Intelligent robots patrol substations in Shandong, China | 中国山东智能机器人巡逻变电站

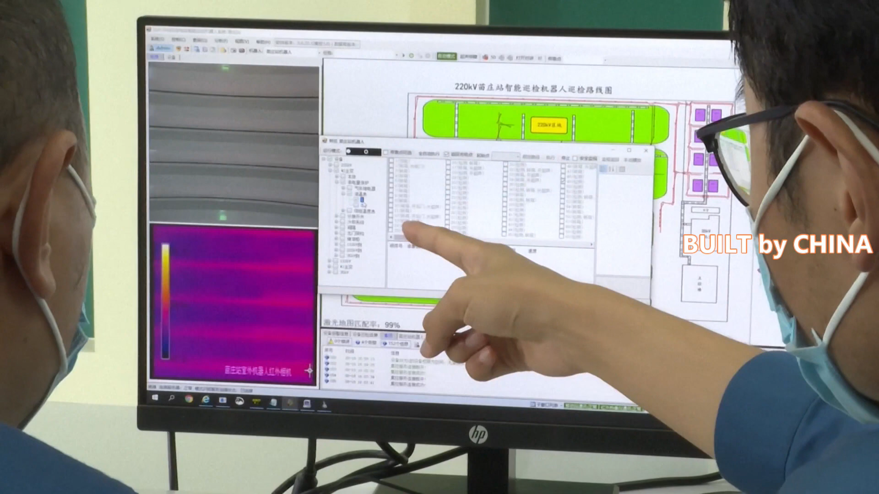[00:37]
the information is uploaded and sent to technicians who further analyze it and identify any malfunctions in a bid to reduce accidents.